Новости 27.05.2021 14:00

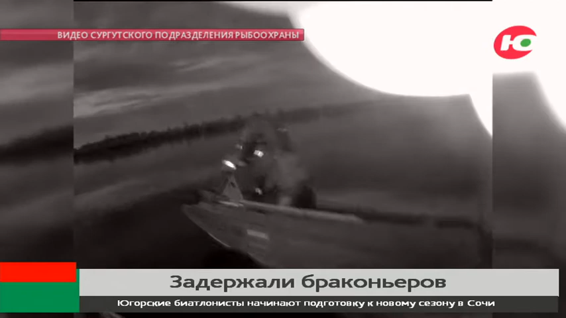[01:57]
При задержании злоумышленники попытались избавиться от сети, выбросив ее за борт.
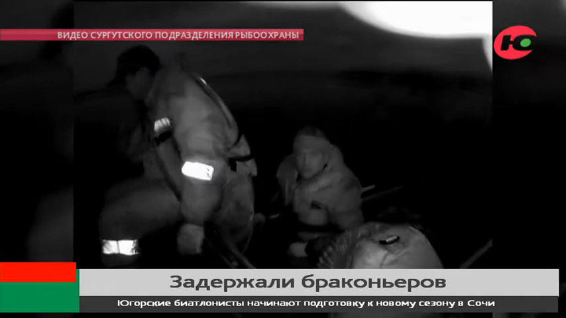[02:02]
Но операцию снимали на видео, которое впоследствии стало доказательством причастности задержанных к незаконной деятельности.
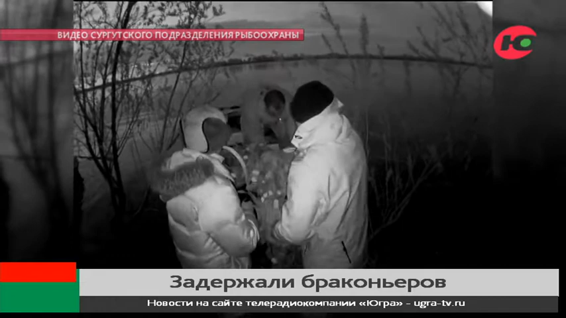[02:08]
При досмотре сети сотрудники рыбоохраны изъяли одну краснокнижную рыбу – сибирского осетра.
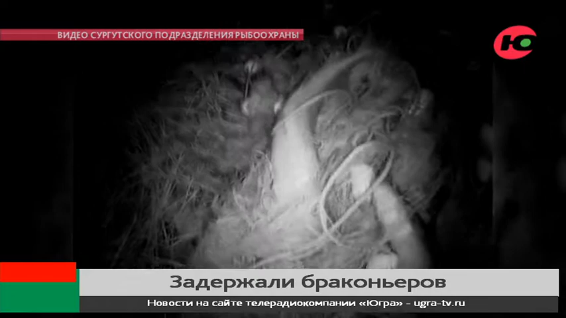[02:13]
Кроме этого, в улове было еще около 20 особей разных пород.